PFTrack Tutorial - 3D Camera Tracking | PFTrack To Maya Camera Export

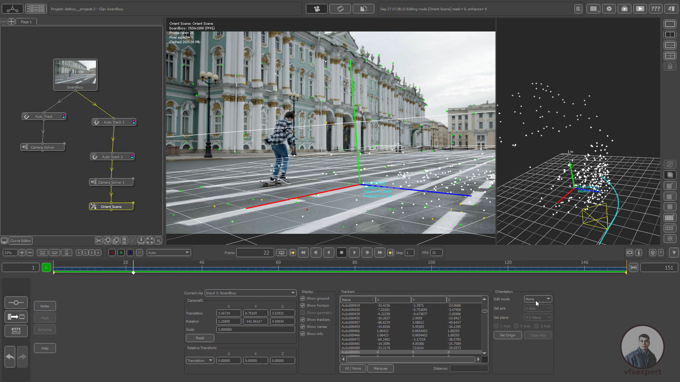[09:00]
mode and just we can select these rotations and just we can adjust this value so this is actually g value then y up y axis up axis this is x and